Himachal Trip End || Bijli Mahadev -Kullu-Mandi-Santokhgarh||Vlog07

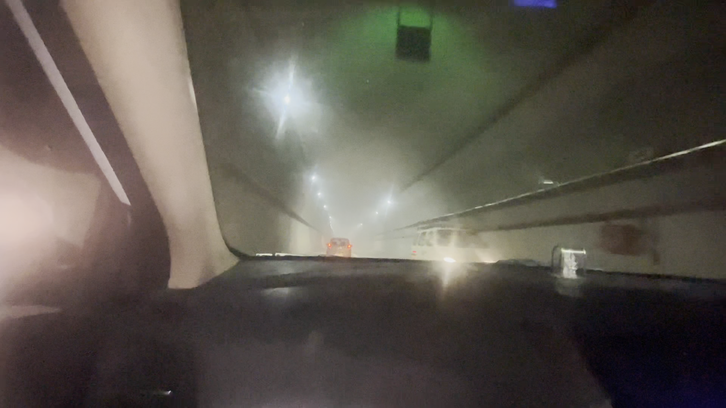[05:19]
हेलो गुरुवानी पवित्र धरती से स्वागत है थोड़ा श्री आनंदपुर साहिब।
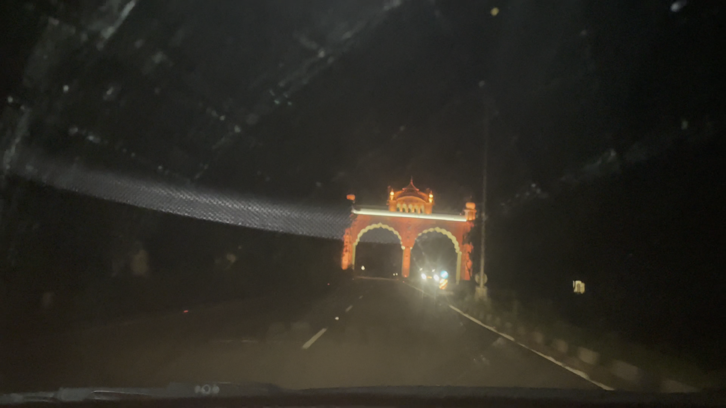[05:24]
पहुंच गए अपने घर, सो पहाड़ों में से प्लेन एरिया में आ गए,